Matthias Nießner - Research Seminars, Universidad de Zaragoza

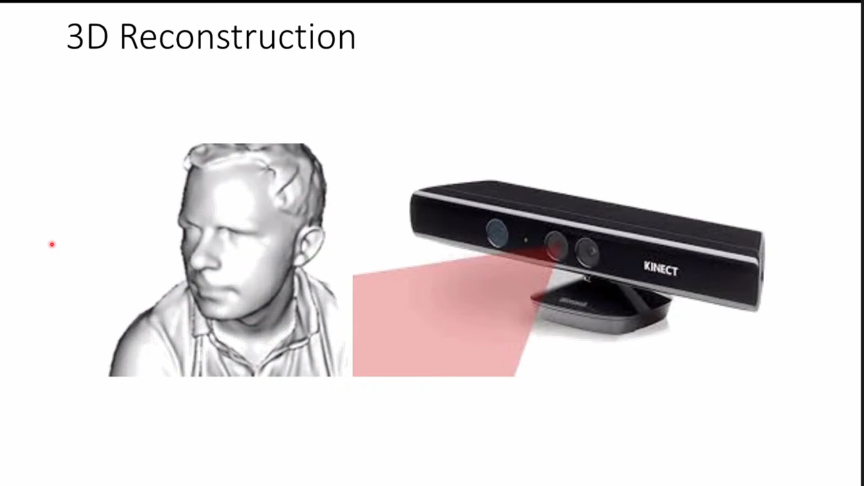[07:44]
versus how much compute um and how much space you have in a phone on a mobile device but that's a separate argument um but the 3d reconstruction and there's been a lot of cool works when the connect came out and connect fusion was one of them at the time um and i think this was really cool right you could basically in real time get 3d reconstructions uh and that's also one thing we've been working on so here's an example of our voxel hashing method um so we basically took 3d scanning in real time and tried to scale it up to make it possible to scan large environments so we have this voxel based data structure it
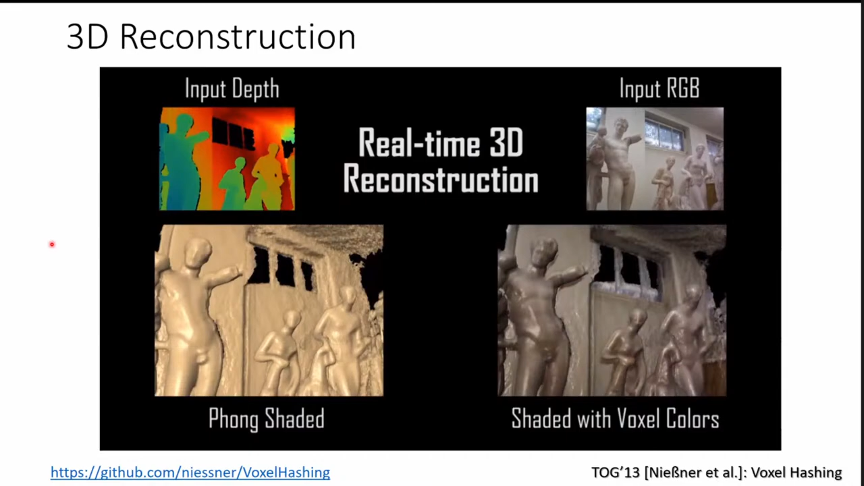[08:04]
was kind of cool to kind of tweak how to make these kind of things very fast so here we see the input rtpd stream right and here we see the respective reconstructions um and yeah we were
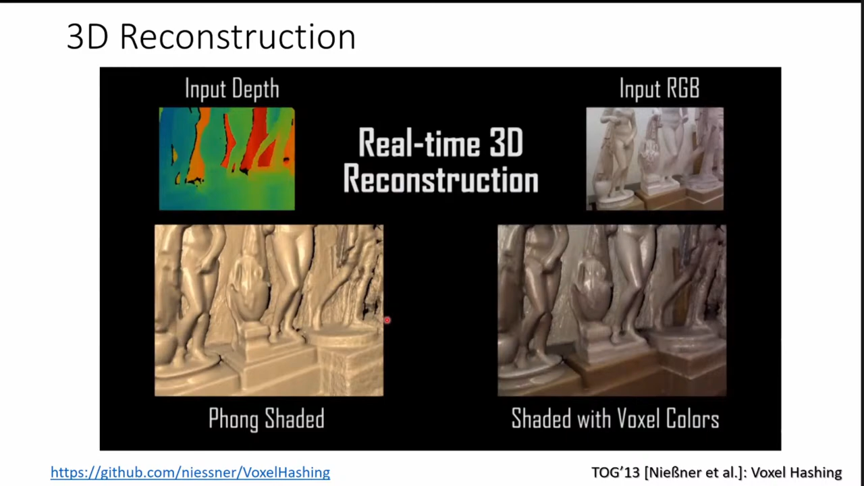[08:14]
super excited this ran in real time and we got reconstructions at the end that looked like these ones um so yeah it looks not too bad right i'm getting reasonable 3d geometry
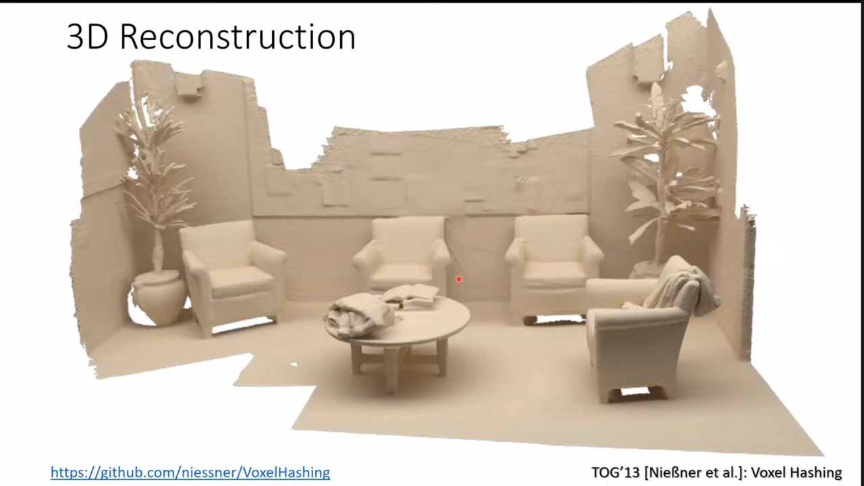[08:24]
uh from a consumer depth sensor um we can also scale this up uh here we have an example um from cambridge um where we have a relatively large environment
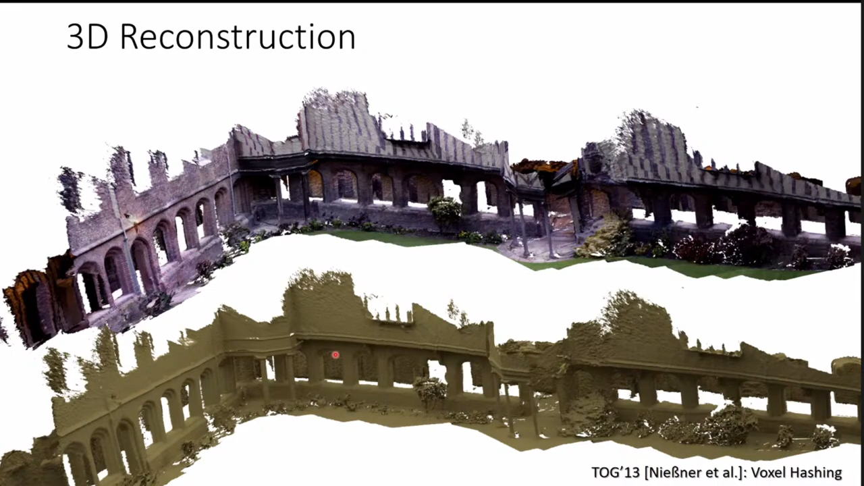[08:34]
that's being scanned and um yeah it's it's kind of nice um we had to deal with a lot of problems at the time like things like loop closure so if you this is actually an example of my office when i was still at stanford um here we started scanning from this direction here then we moved around right and then you know you have these standard posing problems when you're running a
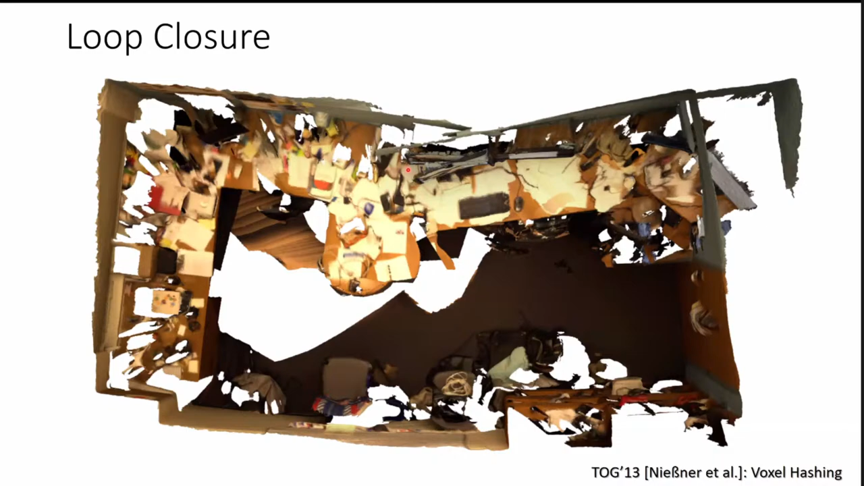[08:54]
frame to frame icp you're eventually going to have these kind of issues so we did we looked at how to fix these kind of things um by looking at bundle adjustment so we formulated a a a reprotection error and the key contribution here was we could we could basically optimize that in real time um which was kind of novel at the time um and i'm talking about it as if this was like way in the past but actually this is or this is three years ago and in three years right now as you can imagine in our current community is like an eternity there have been
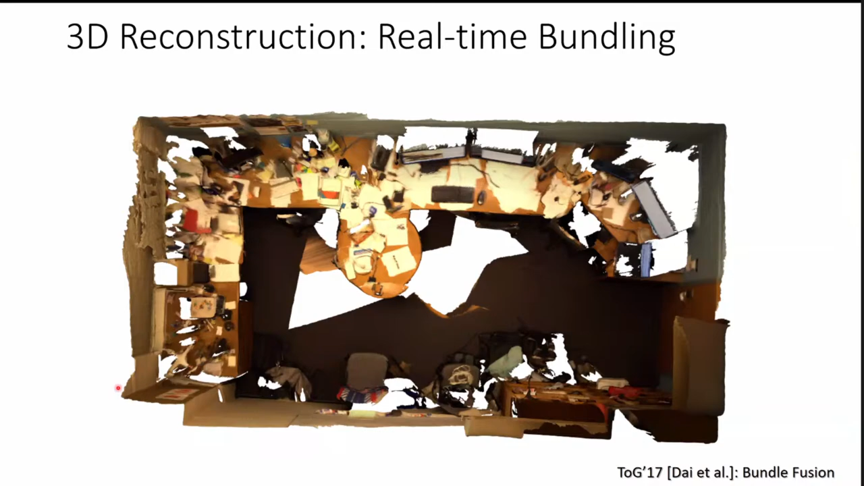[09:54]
um and as i said this also runs in real time so we had like kind of this cute demo um where here we um have a ipad
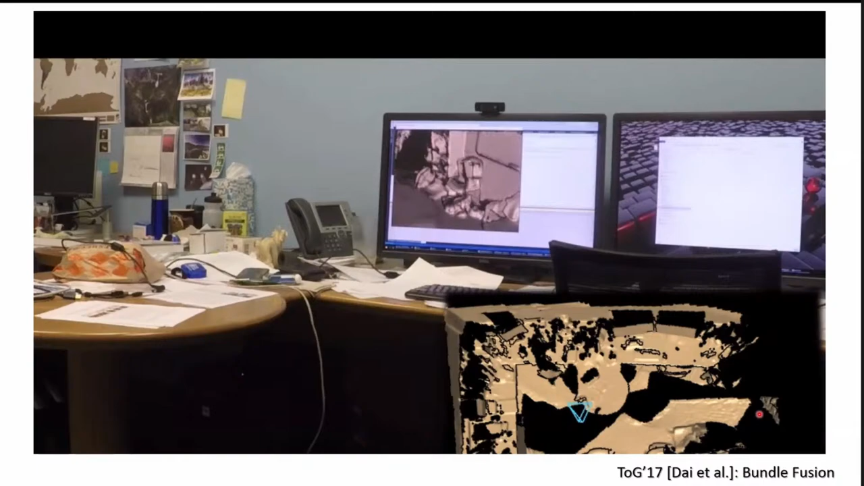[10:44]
um and eventually i'm coming back here right and and now you you will see how how the global optimization basically kicks in now we have this loop closure thing right so the the
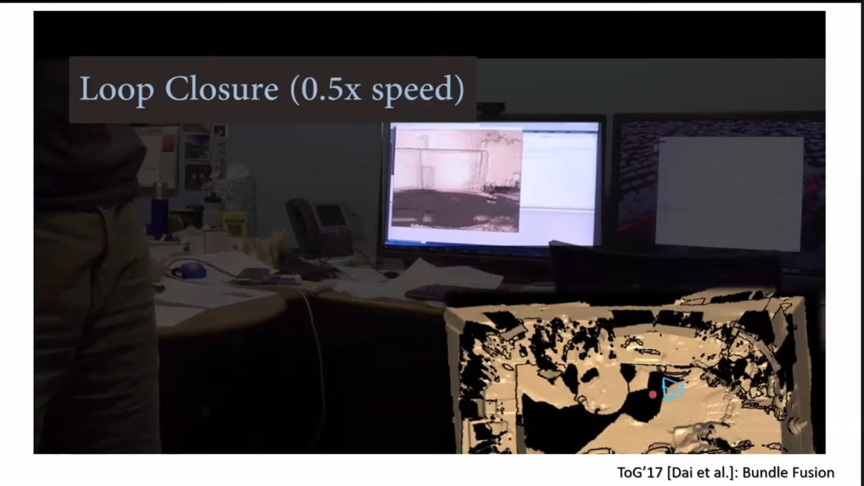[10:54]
reconstruction fixes itself as this optimization um commences um yeah you can see like you get this nice interactive feedback we can do
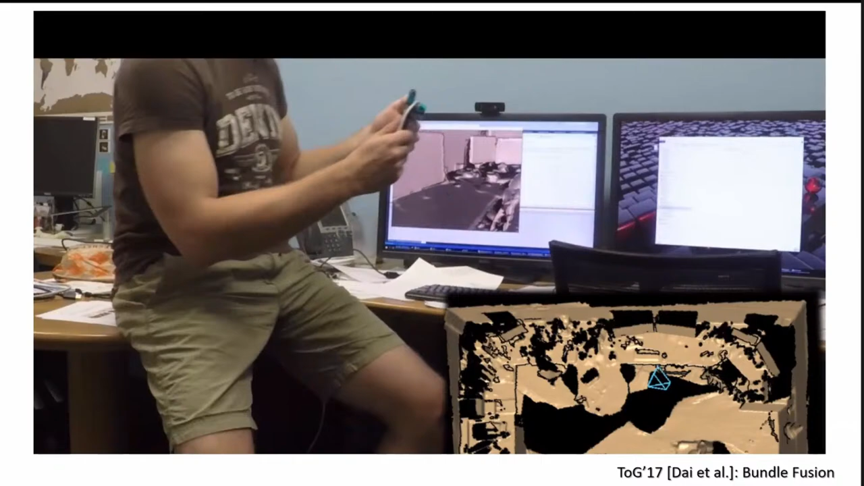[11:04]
relocalization um yeah and so on and eventually when you're running this we're getting reconstructions like these ones um this is a 3d model if
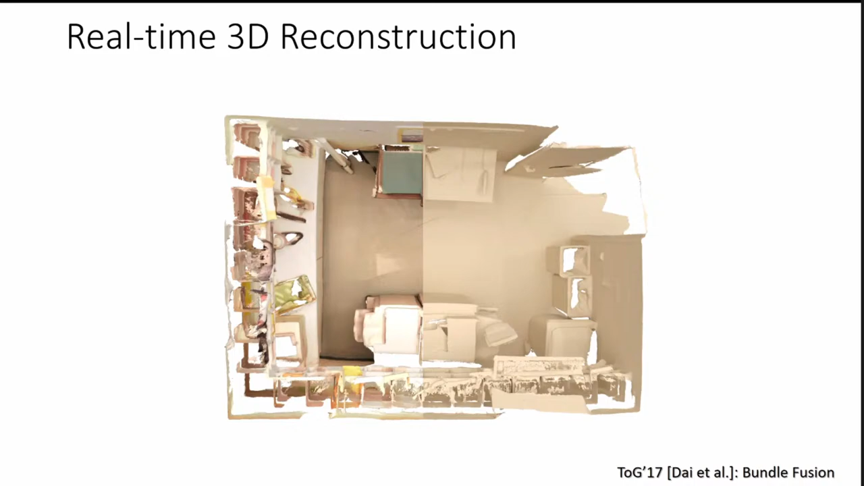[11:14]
you're on a copy of room if you're zooming in here you see yeah it looks looks kind of nice right um and the reason why i'm mentioning it is um for
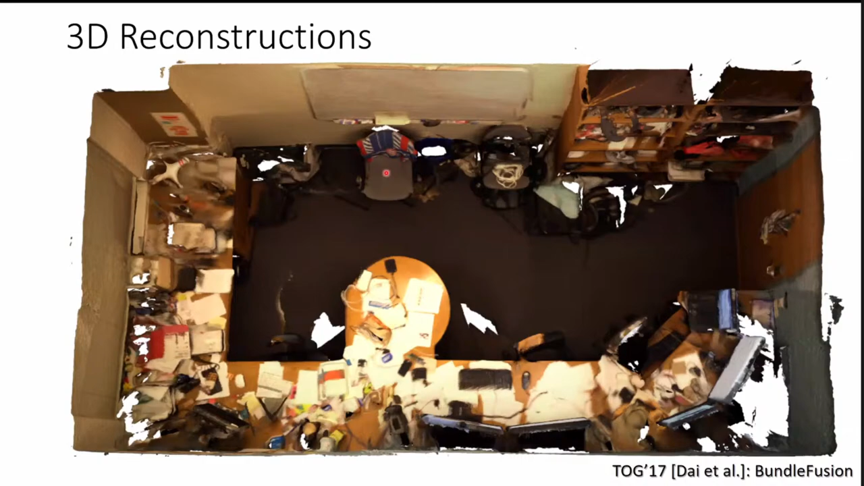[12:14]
here are the monitors you see a bunch of shelves the whiteboard chairs and so on um and these are typically images that we put in papers because you know they look pretty decent um but if you're changing the viewpoint here you see that a lot of the geometry is actually missing right so despite an interactive system that gives us real-time feedback you will quickly quickly see that you're missing a bunch of the geometry and it's very difficult actually to get all the geometry and i had a lot of discussion with people it's like yeah why don't you just scan the rest of it yeah we try it but it's very difficult to get all of it
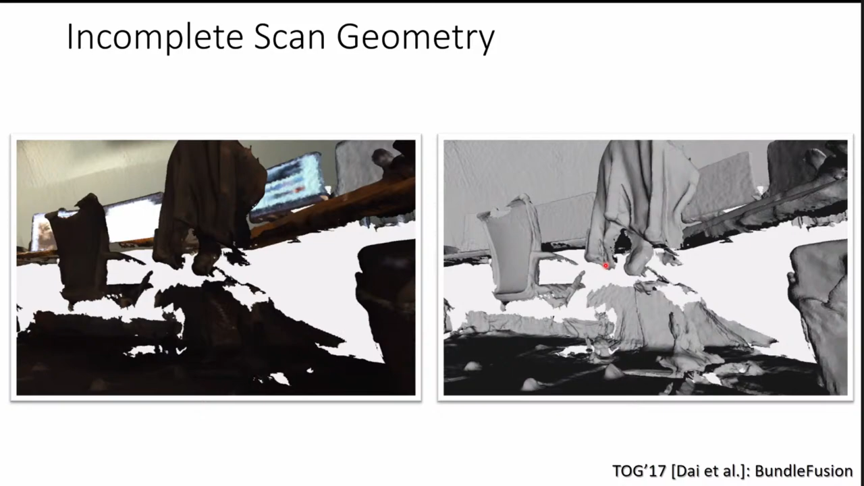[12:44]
and um and because of that we we had this idea of we wanted to go ahead and use um like data driven priors to figure out the incomplete parts so we worked a lot on and using deep learning methods to figure out the missing geometries here we had the scan completed in 2018 at cvpr uh where we're taking like a partial scan here's input and we're trying to predict
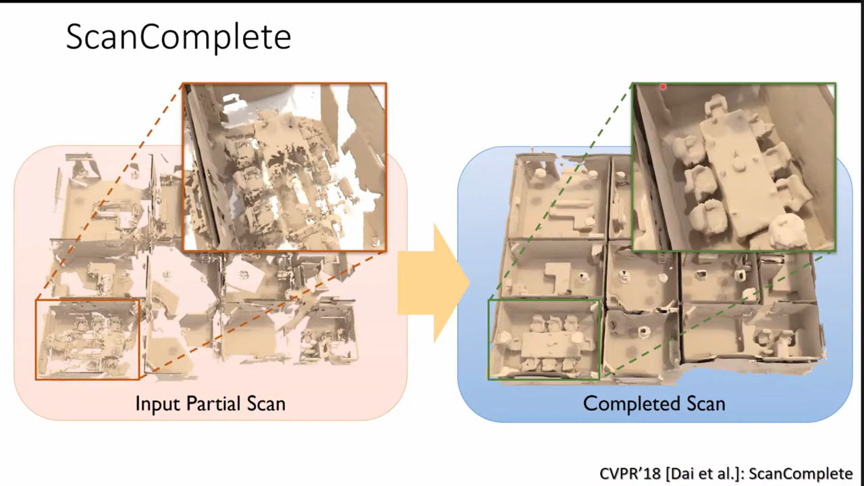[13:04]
here um yeah the remaining pieces of the of the geometry right and you also see this in a video here right
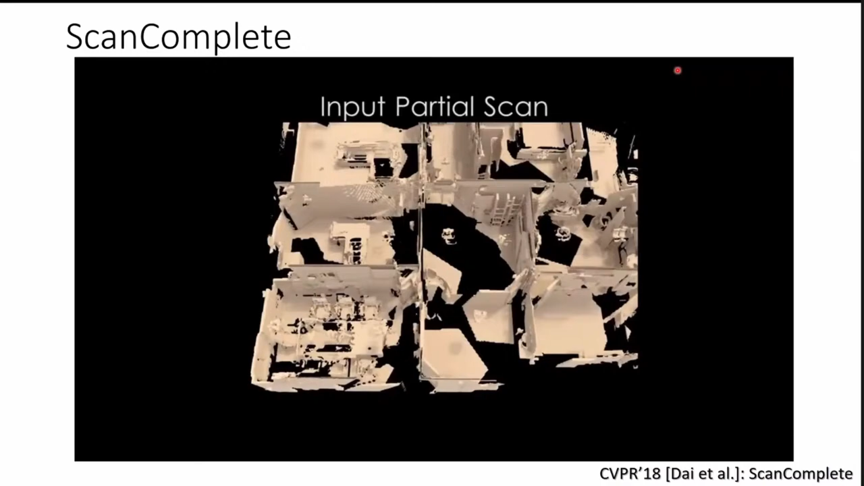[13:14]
and yeah this is the input again and then here we see the respective completion uh we can also infer the semantics which you should see in
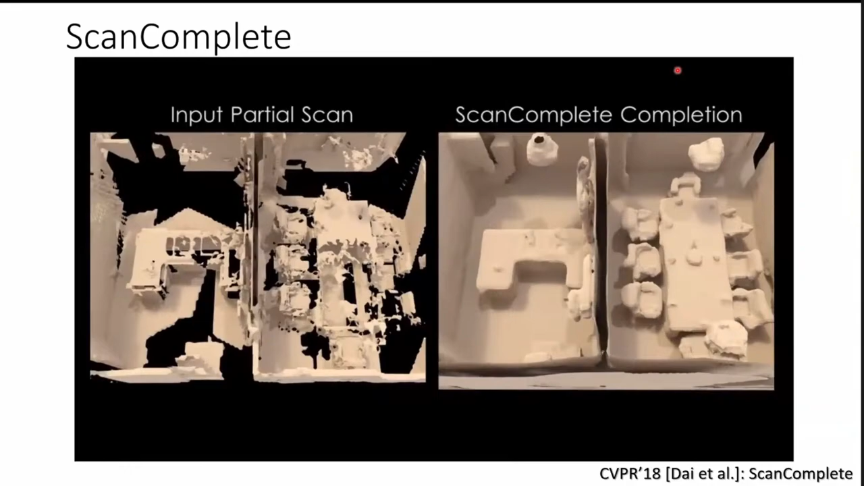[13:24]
a second here that's what you're seeing here uh we do these two things at the same time and we show that they help each
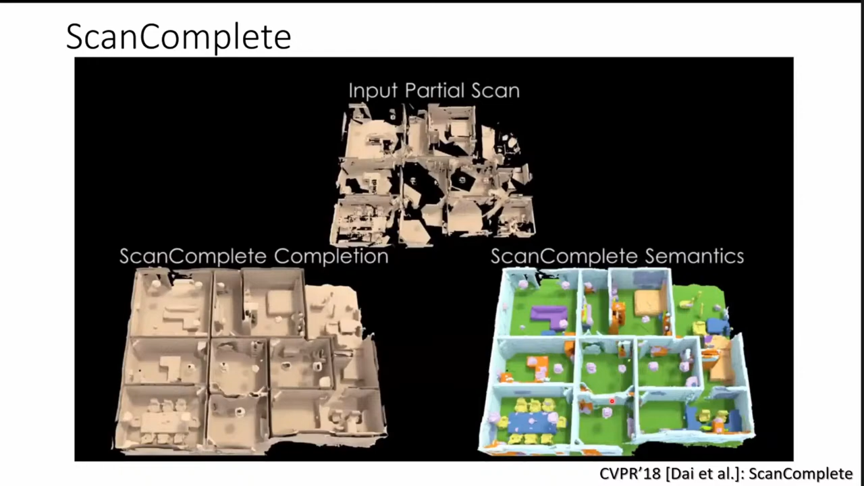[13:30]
other to a certain degree um and this is roughly what you're getting with the standard neural network technique when you have
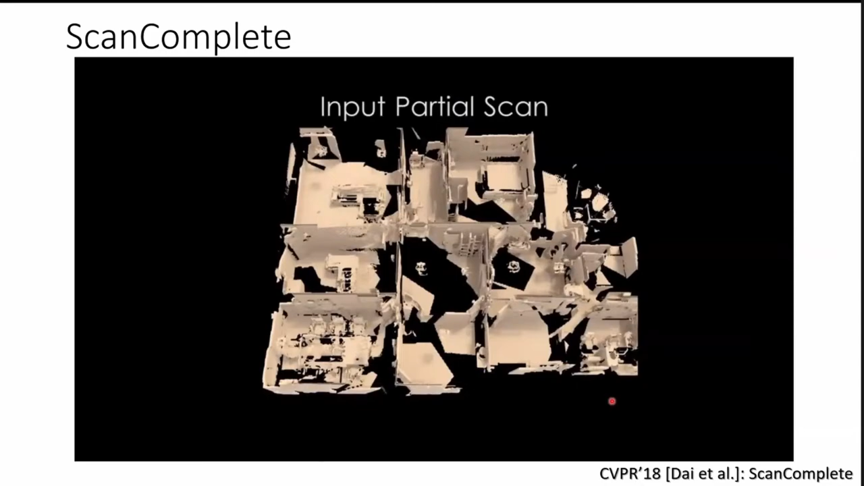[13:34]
supervised theta um to kind of improve your reconstructions and
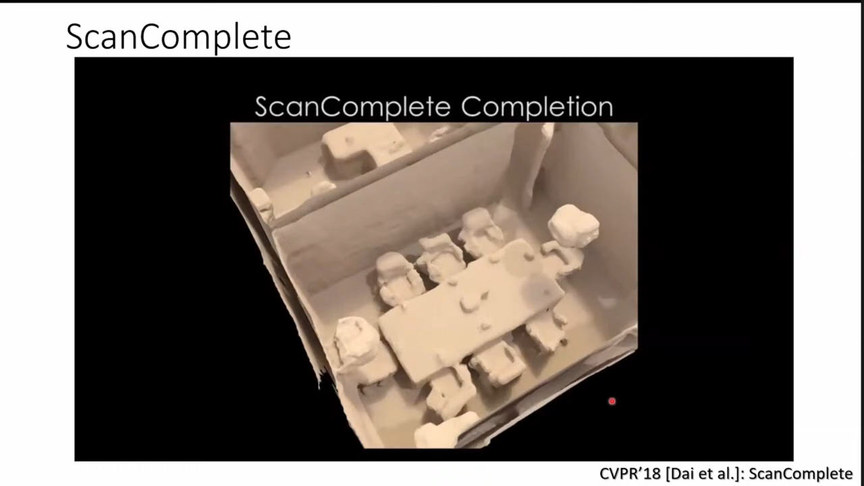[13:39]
we push this even further further this is a very recent paper at cvpr this year uh where we do the self-supervised
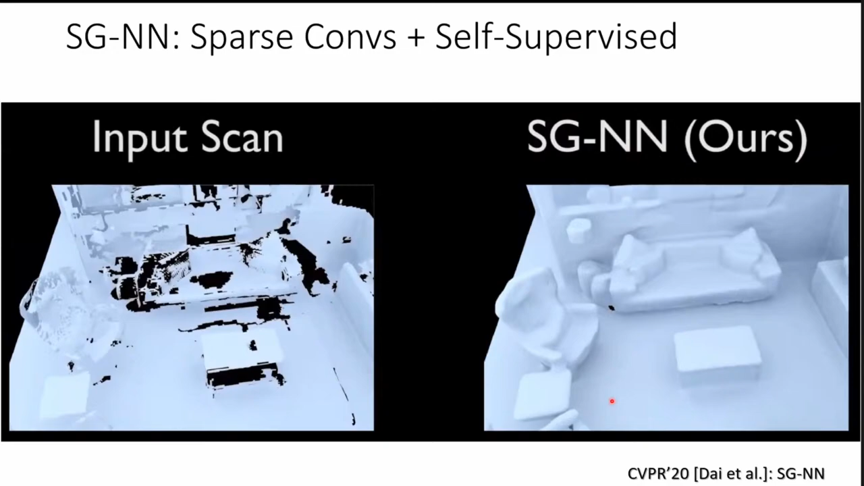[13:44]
so the geometry we're getting actually looks pretty decent right you see this is the couch here um you see the table here this is kind of the input scan which is incomplete um and we had kind of a new nice formulation of doing this only on real data um by leveraging partial to less partial data and stuff like this and so we have a couple of nice architecture choices here we use sparse convolutions in a generative model and and that gives us